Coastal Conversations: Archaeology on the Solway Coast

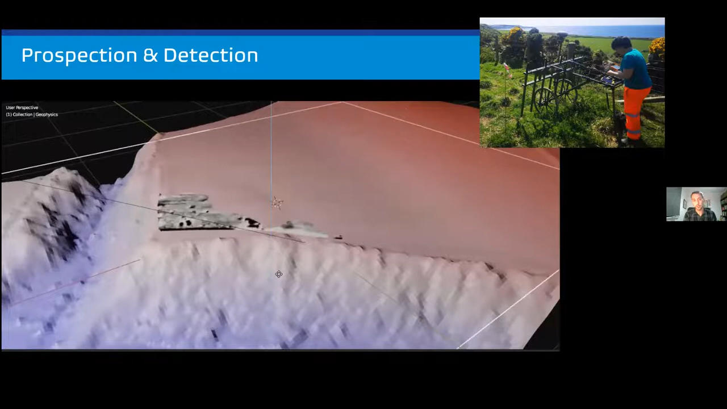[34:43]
you can see very clearly the plowed out remains of the defences of this late prehistoric enclosure here. So this is a site that was known, it was first documented by the Ordnance Survey's first edition map, and but subsequently damaged by agriculture and more or less plowed out, not visible in aerial photographs or anything. So this new data set, working with the three dimensional data and this high resolution geophysics really giving us lots of information about a site that's, you know, that more or less been lost to the records previously. And the other thing about using these techniques is that we're,
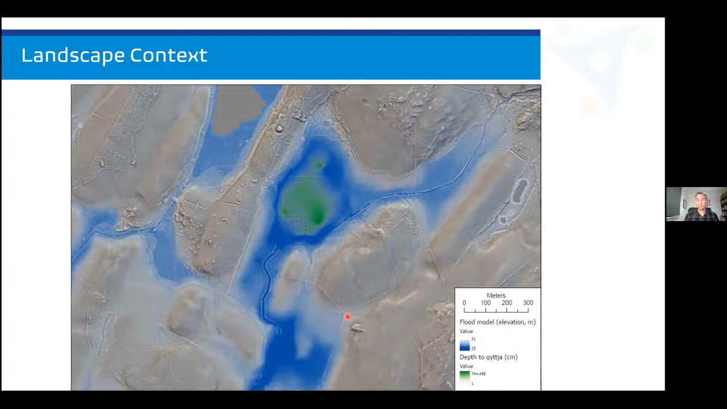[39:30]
And you can see when you do that, that our site is placed right on the edge of a deep area of lock deposits, um, which are now in sort of cultivated fields. So again, just using that sort of terrain modeling approach to understand the physical context of these sites. Another element, um, and again, um, uh, uh, looking at how survey gives us,
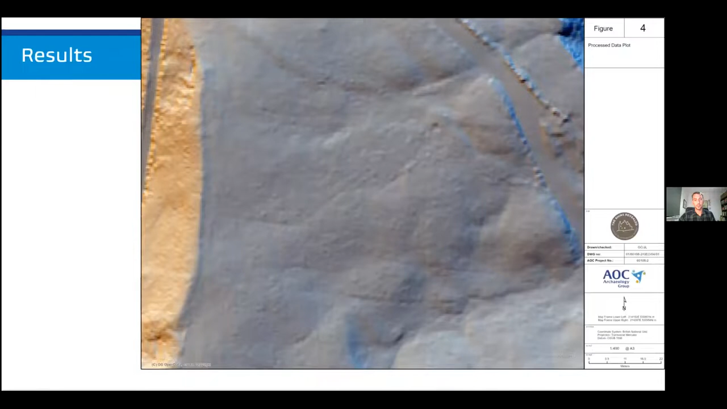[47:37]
Just a couple of, uh, um, focus, uh, features to point out to you, but you can see again, the more you look at this data set, the more starts to pop out.